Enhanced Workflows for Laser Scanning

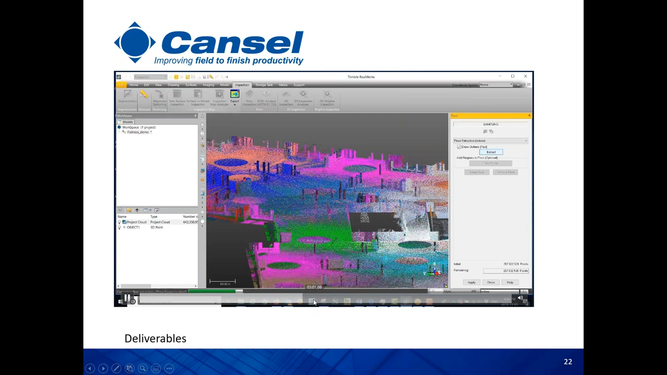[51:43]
and the user also has the option to validate the classification. So we can easily double check. You should see these objects in red. We can also do kind of a sanity check here to double check that we are not missing any object of the floor. We can go back and try to move the data if you feel that this is part of the floor, it's like a ramp or we see some scenarios like that.
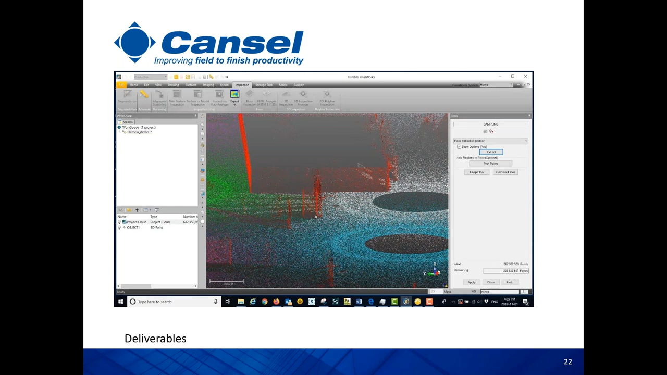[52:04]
We can easily move these points from the non-floor into the floor classes. So in the next step, usually what we do, since we separated the floor, we'll start to focus on the floor and start to do the analysis.
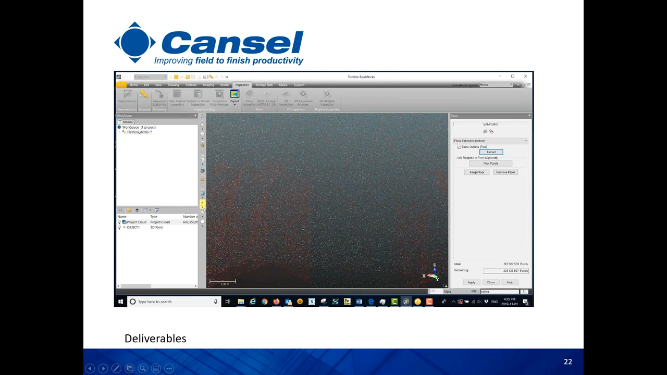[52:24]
So usually the first step here is to set the reference point. So usually, as I told you before, what's going to happen, the software is going to fit a plane to the point cloud.
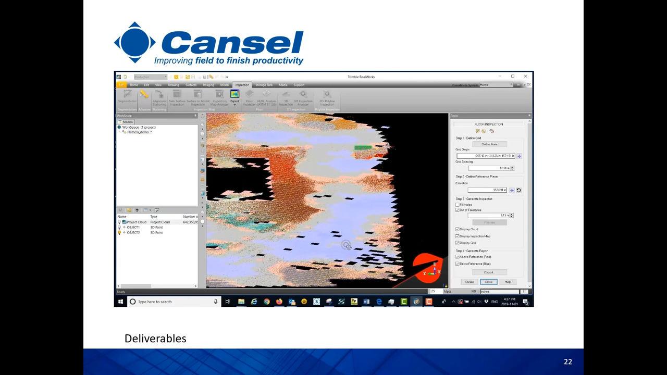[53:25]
What's below is going to be in blue. So again,
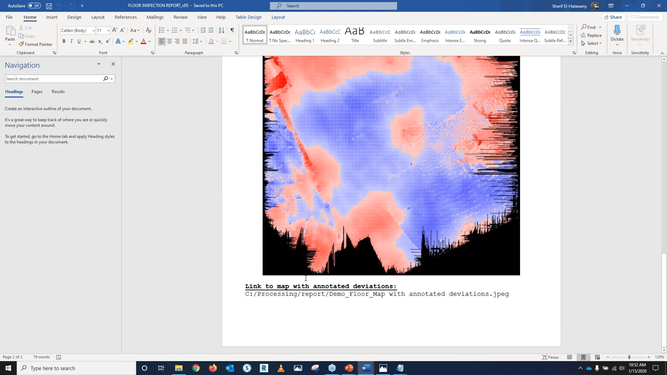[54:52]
And then at the bottom here, we'll have the link where this heat map is saved. The other part of the report is going to be this heat map with deviations.